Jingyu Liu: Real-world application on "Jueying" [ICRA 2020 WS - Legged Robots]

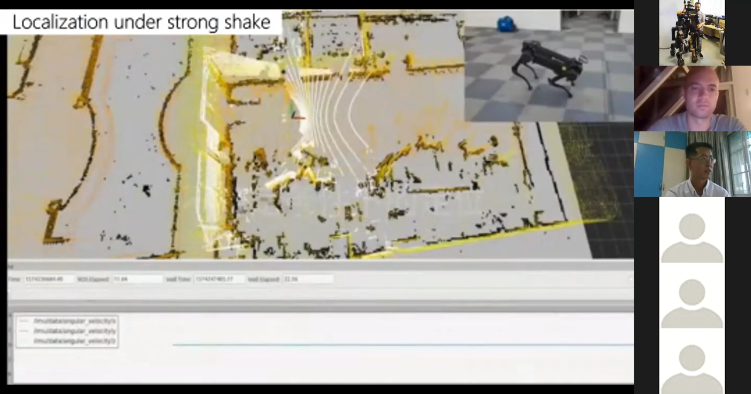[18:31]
strong shakes uh let's see it first yeah we can see when uh because we know the robot when he's moving or doing some uh uh particular projects the body can move very under a very strong shake but uh when you in this when the robot in this kind of state uh how the robot can can navigate and local local his positions in the in
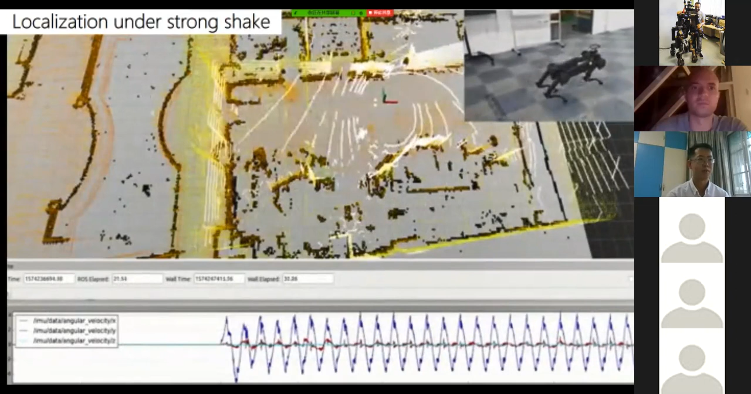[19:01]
the environment it's uh it's a tough task because we have a uh we have met a problem with uh when when the robot want to get up uh low shoulder after a slippery the robot cannot fall but gonna slide away with the with very quick speed and in that time sometimes the robot can lose his navigation losing its localization
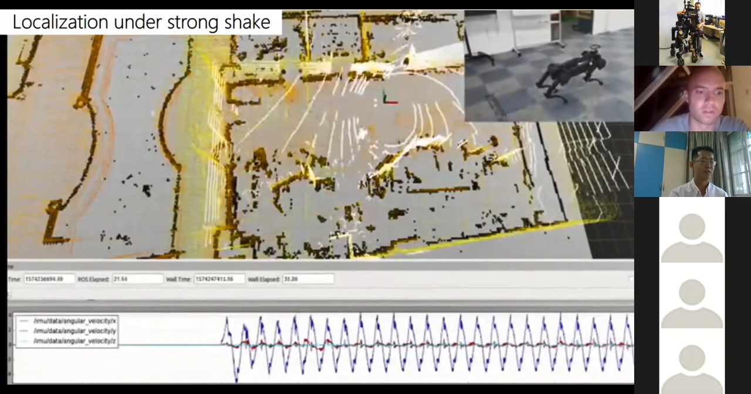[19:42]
and what we do this after we have done this the robot can uh can still localization itself in when when he got a slippery and this is a running simulation by the reinforcement learning